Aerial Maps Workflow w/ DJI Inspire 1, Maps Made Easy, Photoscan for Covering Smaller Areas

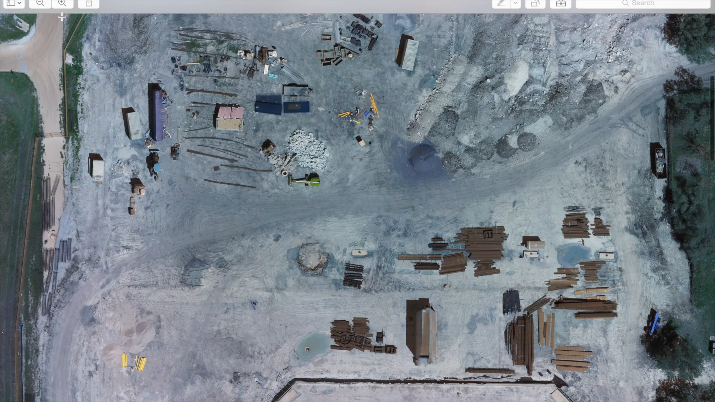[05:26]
So the resolution here is pretty incredible. You can see quite a bit of detail as I zoom in.